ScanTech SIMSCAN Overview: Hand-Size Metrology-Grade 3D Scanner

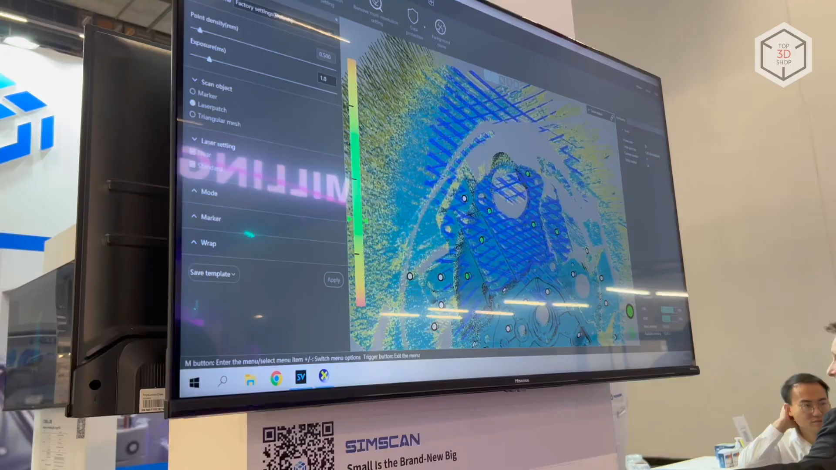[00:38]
Scantec SimScan can work in one of the three dedicated modes.